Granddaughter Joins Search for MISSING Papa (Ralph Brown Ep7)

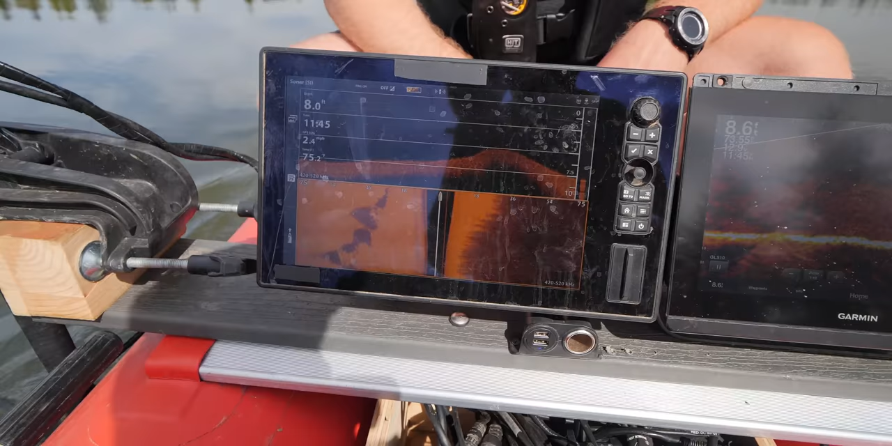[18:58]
right now, you can see this dark pattern over here.
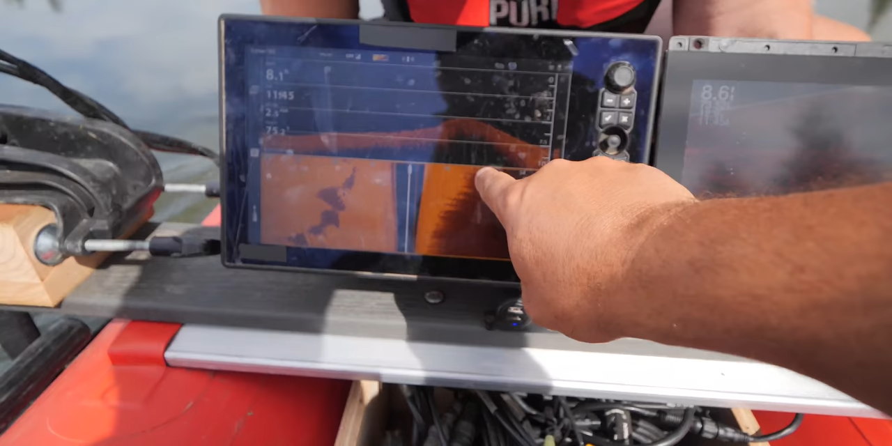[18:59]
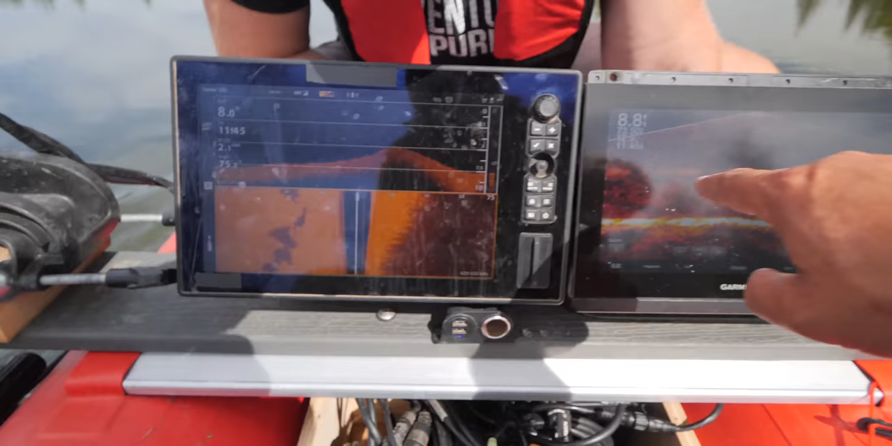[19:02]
That dark pattern is because we're actually still close to the shore.
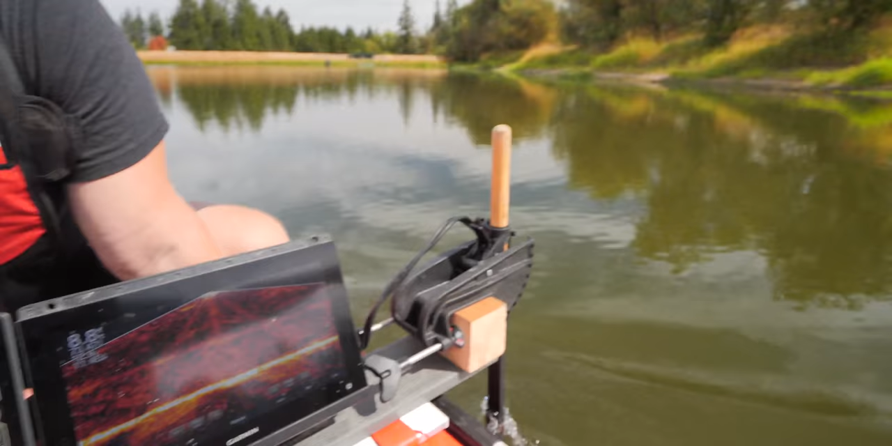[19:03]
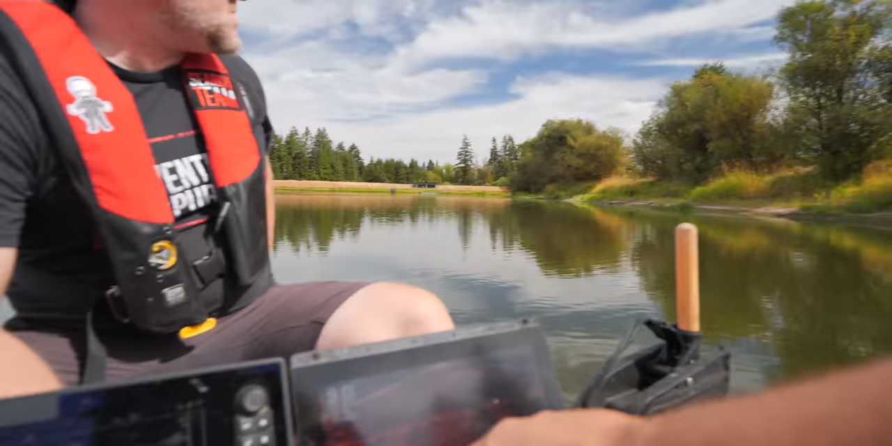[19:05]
Remember, we're casting 75 feet to the right. And so, anything right here is picking up on the undergrowth right next to it,
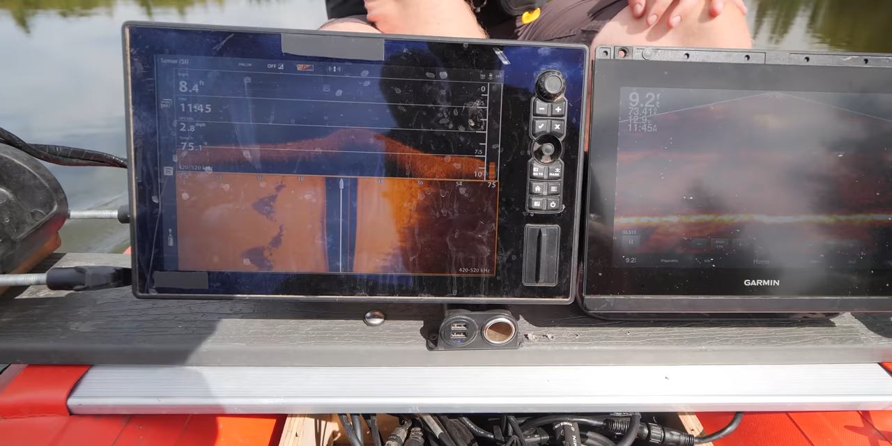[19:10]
as well as part of the bank there.
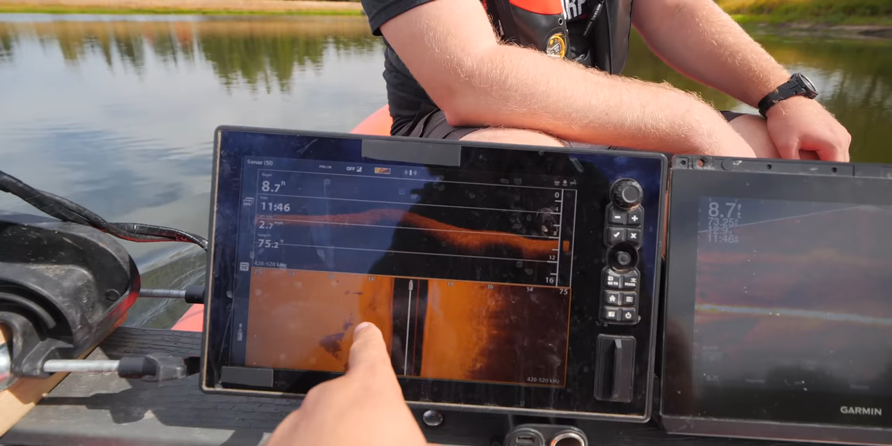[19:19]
You got a little something underwater here. But nothing as far as the car yet.
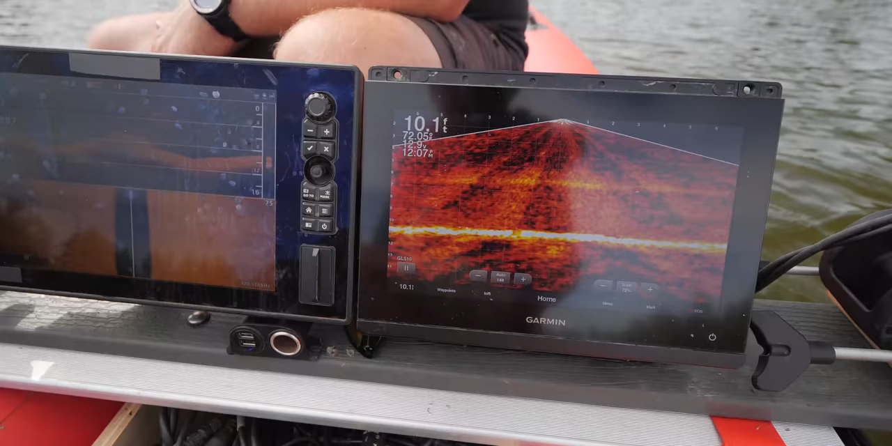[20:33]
Still running 10 feet, 9, 10 feet.
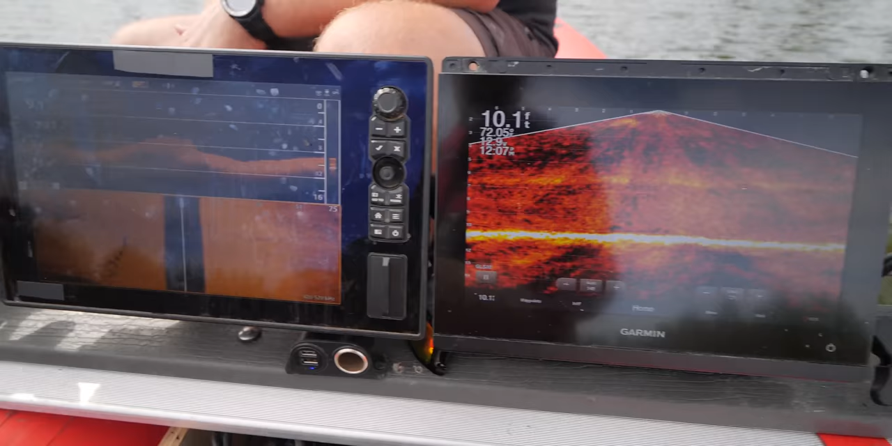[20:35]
Kind of like a little bit of a mill foil or something over here.
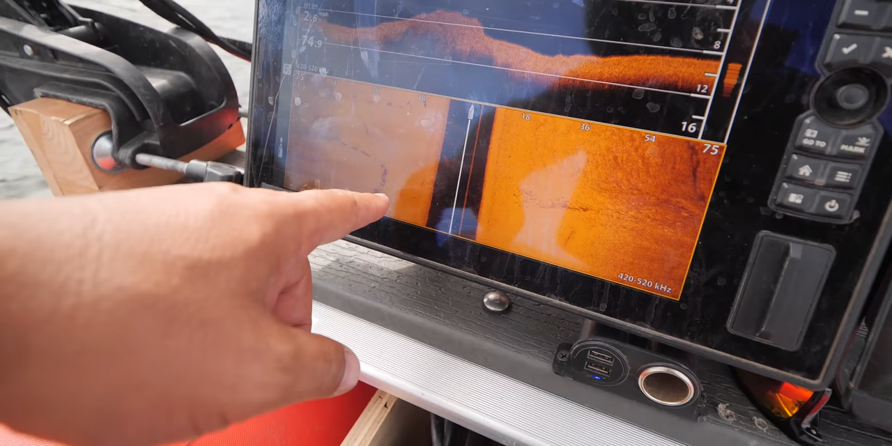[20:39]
But other than that, there's just nothing down here.
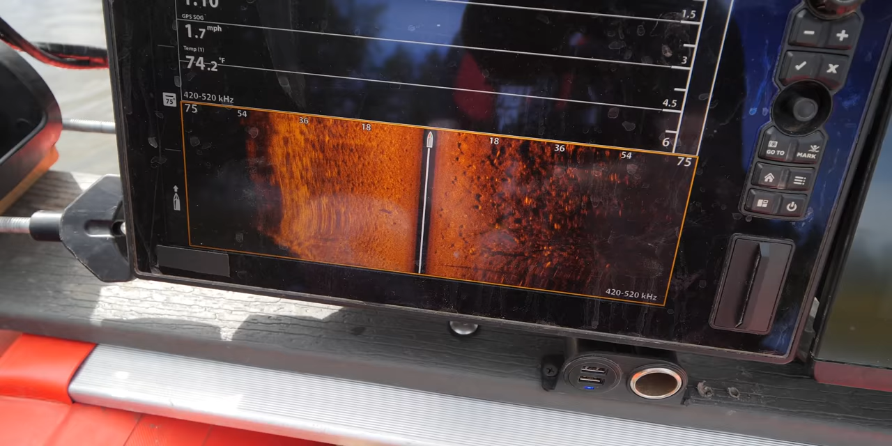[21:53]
On screen: water 74.2°F, speed 1.7 mph
Over the bottom, it's super, super uniform.
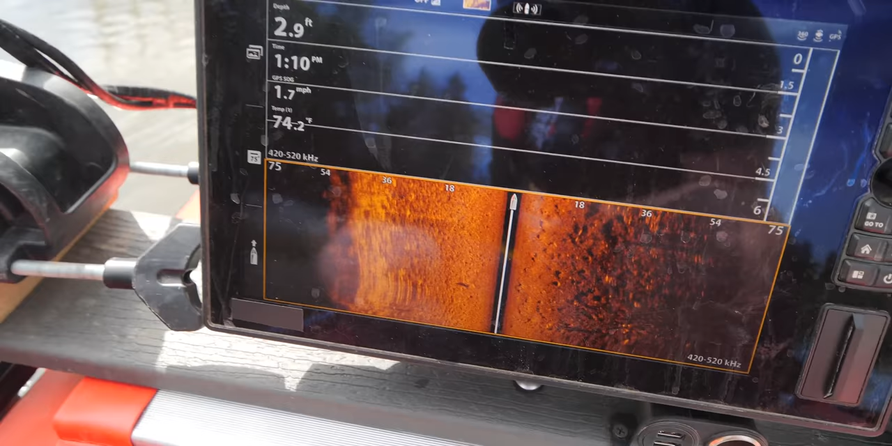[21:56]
On screen: depth 2.9 ft, water 74.2°F, speed 1.7 mph
I don't see anything crazy jumping out. And we're only 2.7, 2.8.
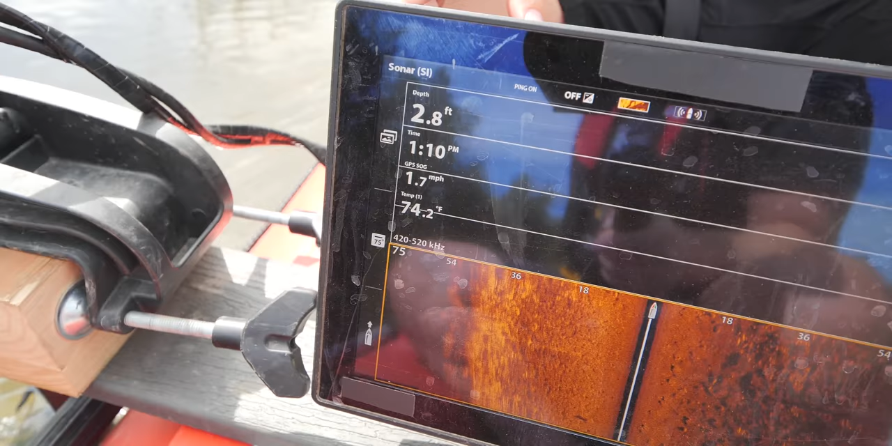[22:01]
On screen: depth 2.8 ft, water 74.2°F, speed 1.7 mph
We're not even 3 feet deep here. One foot, two foot. Yeah, it's going to continue shallower. Yeah, it's shallower.